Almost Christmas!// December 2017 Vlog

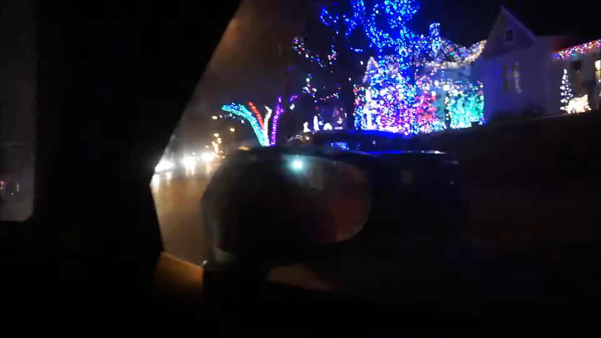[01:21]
I mean, we're barely gonna see anything back here. You don't wanna like pull over on that side of the street? Yeah, that's where we go all out. Like, they get all up on those trees and shit.